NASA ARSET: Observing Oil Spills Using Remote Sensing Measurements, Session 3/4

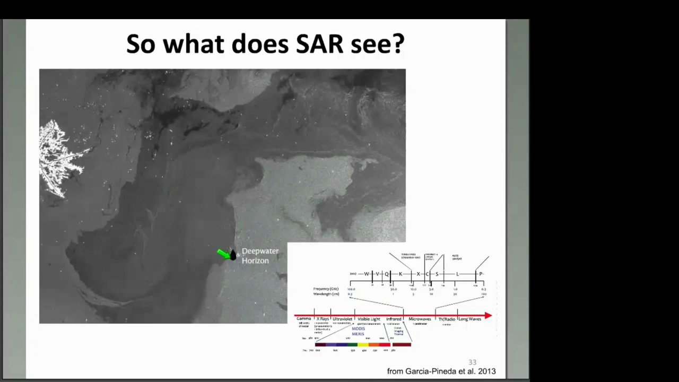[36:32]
Those white dots are oil platforms and facilities as well. And here's where Deepwater Horizon at this day was. But it's not exactly clear what precisely the SAR is seeing when it sees thick oil. So let's review what SAR sees when it sees oil. This is airborne SAR, which has far, far higher signal to noise and spatial resolution than satellite SAR. What SAR sees is it reflects off the surface of the water based on
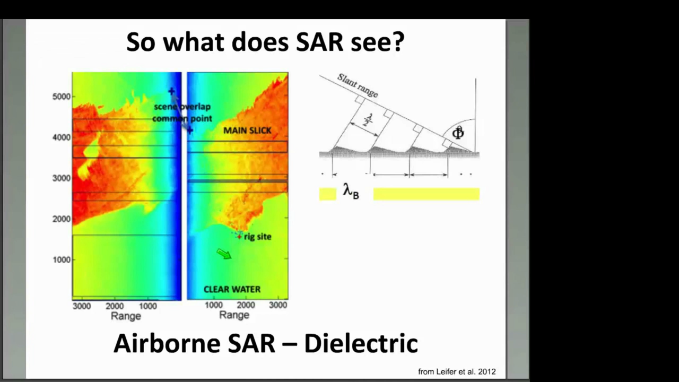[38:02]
So if the oil is thick enough, some recent studies have shown that you can then see the thick oil in SAR because it's changing the electric properties of the sea surface. And so now we can look at this again image and
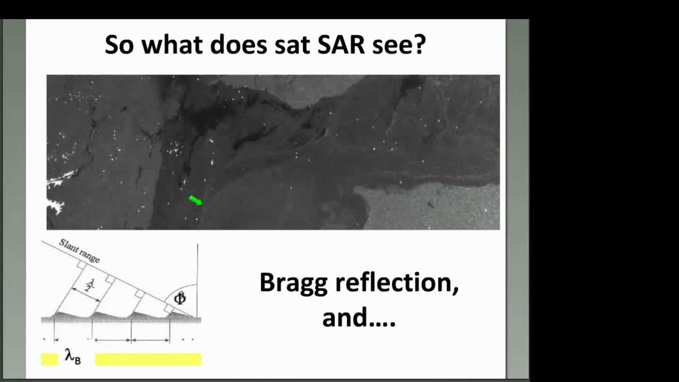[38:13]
once again see these here are areas where the dielectric constant is being changed and it actually goes brighter, reflects better. Okay.
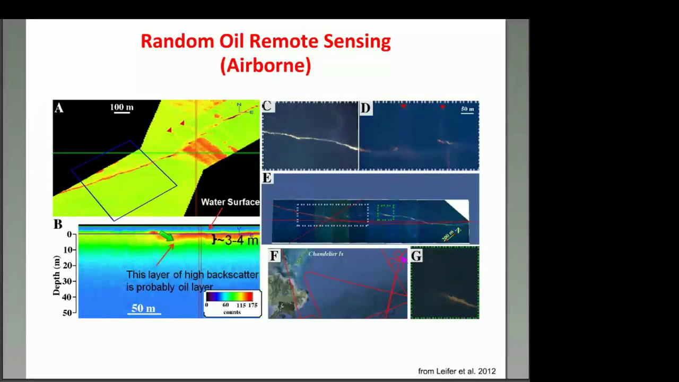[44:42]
And what you can see in this image here is that where the dispersants were sprayed, the surface appearance of the oil changes. When looking at that with an airborne LiDAR, you can see that the dispersed oil is into the water column. So this is a way of using LiDAR to confirm that remote sensing, that an application of dispersants is effective. And that same pattern of oil into the water column was also observed from space-based LiDAR, Calypso, during Deepwater Horizon.